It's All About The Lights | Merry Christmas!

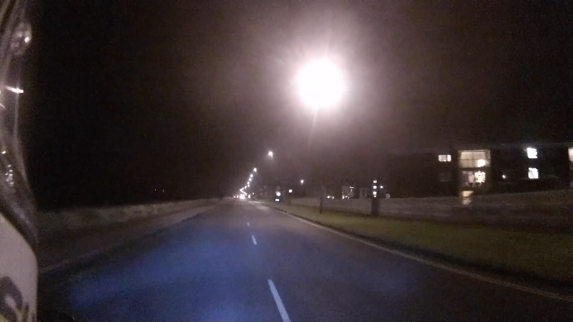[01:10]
it out and also the other thing i was going to just use this video to uh speak about briefly is uh i may have mentioned it in the past about how pathetic the headlight is on the gpz um and i think it's getting worse but that's mainly because more vehicles on the road have better lighting now so it makes this whole thing look uh like well i'll be better off lighting a candle to be honest it's a bit rubbish um so i asked for some advice on the motorbike community
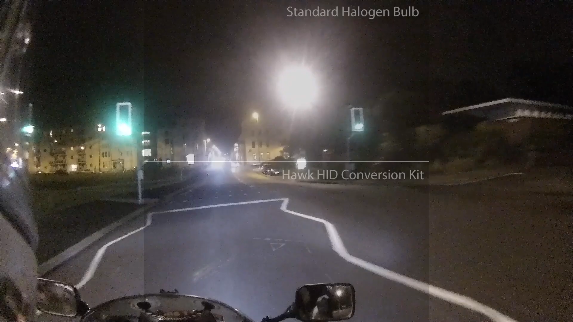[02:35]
uh it wasn't too bad actually it only was less than 20 pounds it cost for the kit so i'm happy with that it was a bit of a faff
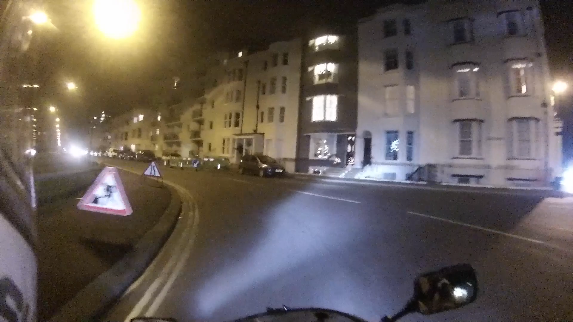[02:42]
to install but uh it wasn't difficult just awkward anyway enough about that let's get on to the christmas lights because that's what you're here for really isn't it yeah i believe the charity this year is breast cancer research they're usually uh raising money for one good cause or another so i think that's their choice this year so here we are once again fantastic effort as always look at it all
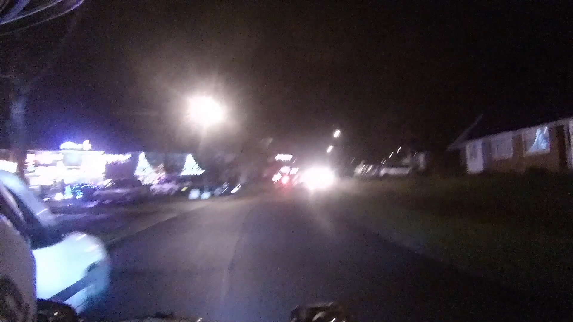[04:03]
so there we go that's the lights of high down drive and also there's usually some more down the road down the end here